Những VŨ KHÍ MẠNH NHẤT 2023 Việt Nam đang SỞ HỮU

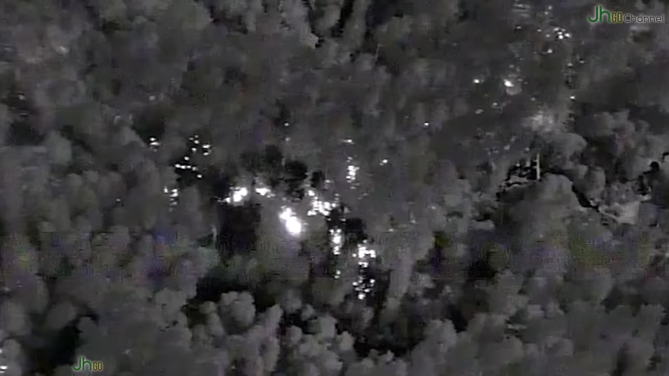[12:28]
trinh sát, hỗ trợ chiến dịch của đặc nhiệm, hộ tống bảo vệ mục tiêu giá trị cao,
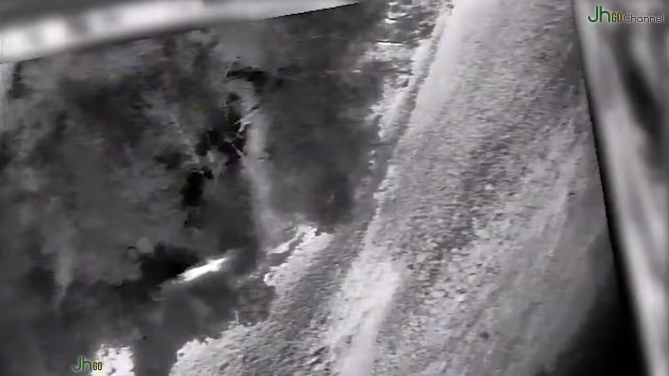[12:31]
cũng như chuyển tiếp tín hiệu video và dữ liệu không dây với tốc độ cao.
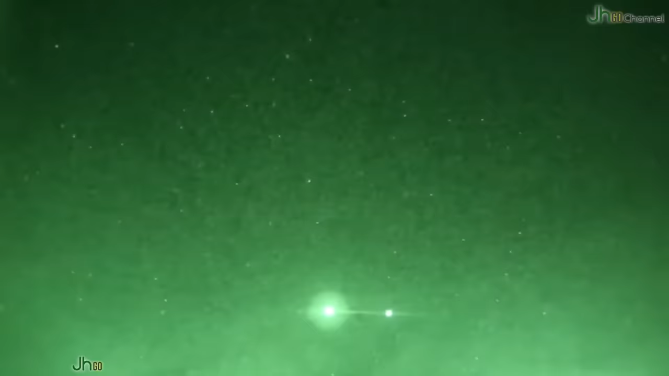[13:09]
Khí tài này nhỏ gọn có khả năng tự động phát hiện và cung cấp hình ảnh chi tiết về những vật thể bên dưới trong thời gian thực và có tầm theo dõi rộng gấp 80 lần những thiết bị hồng ngoại thông thường.
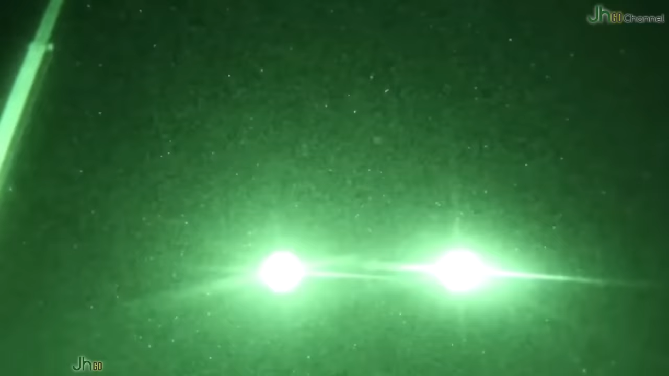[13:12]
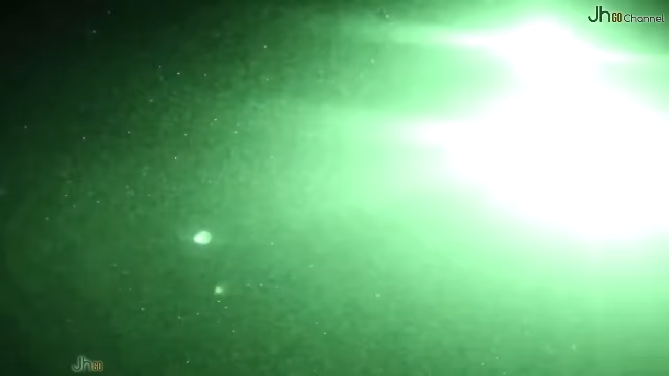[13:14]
Tổ hợp VIDA có thể liên tục quét khu vực rộng 180 độ phía trước máy bay với tầm tối đa khoảng 37 km.
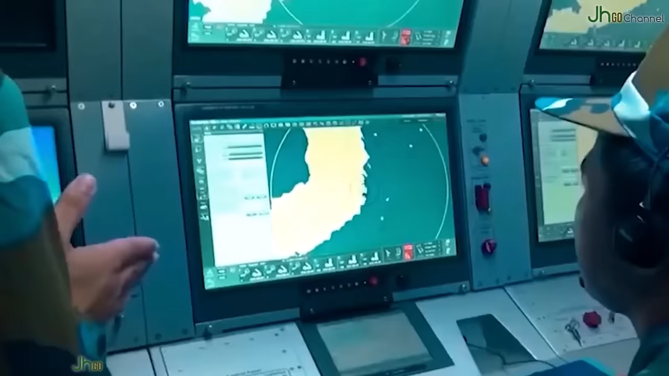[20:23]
có cự ly phát hiện xa nhất đối với các mục tiêu trên không là 330 km,
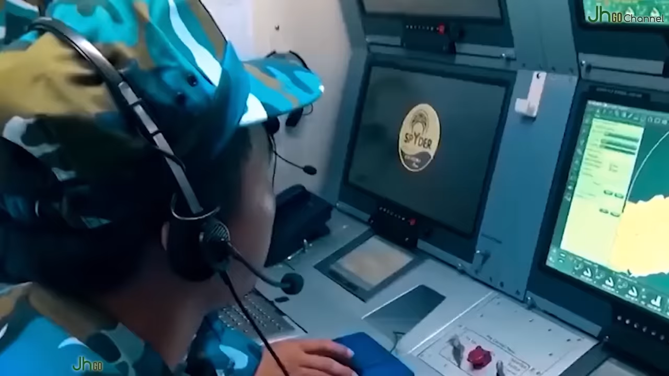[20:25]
phạm vi quan sát phương vị là 360 độ,
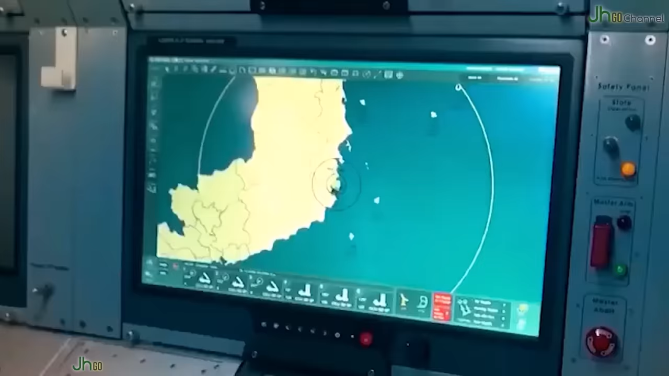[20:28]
cùng có khả năng nó có thể bám sát và xử lý đồng thời được 200 mục tiêu,
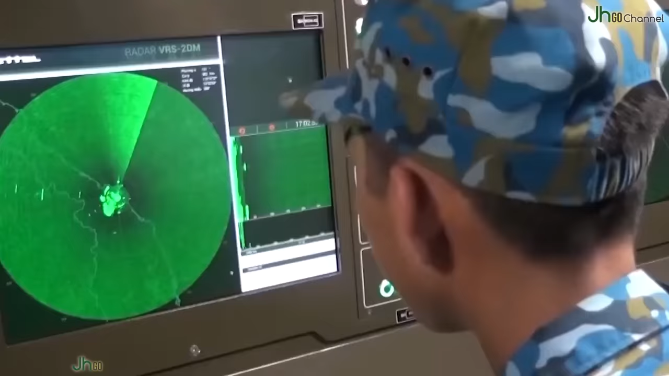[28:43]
cảnh giới vùng trời quốc gia và truyền tín hiệu cung cấp thông tin cho các tổ hợp tên lửa phòng không để kịp có những bước phòng vệ chuẩn xác nhất.
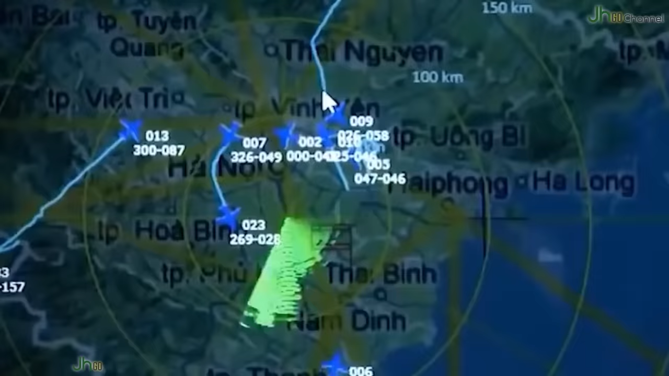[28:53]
Radar VRS-2DM có khả năng phát hiện mục tiêu từ cách xa hàng trăm km chỉ với thời gian thu hồi đài bằng 1/4 so với các đài radar thế hệ cũ.
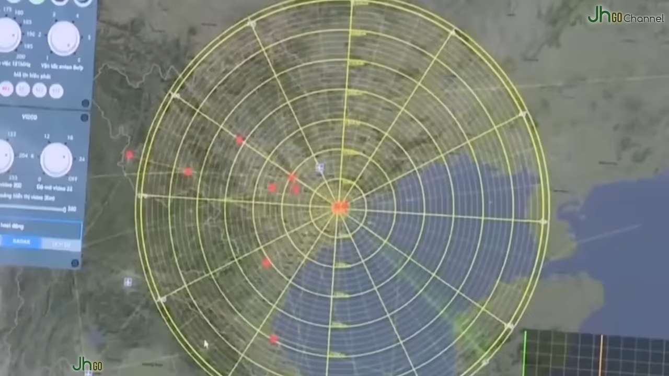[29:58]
thì RV-02 sở hữu dàn anten có chiều dài 21,6m với 28 chấn tử, được thiết kế và gia công bằng kỹ thuật tiên tiến,